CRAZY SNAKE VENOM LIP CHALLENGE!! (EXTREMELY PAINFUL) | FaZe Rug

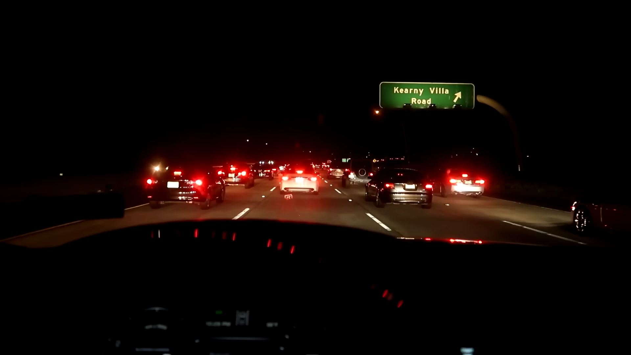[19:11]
There's never traffic this late. Like traffic usually stops around 6 p.m. So this is really weird.
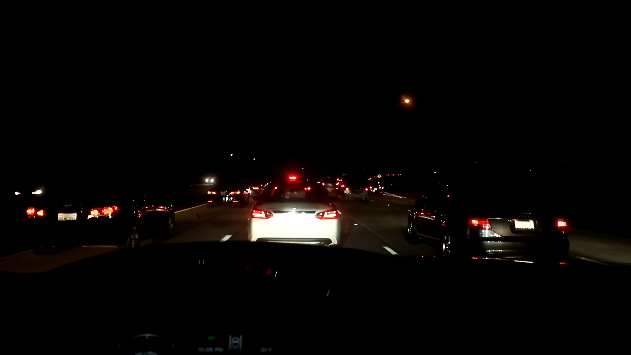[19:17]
I've never been in traffic at night, but I want to see. I see like cop lights. But wow, I actually had a fun day with my family today.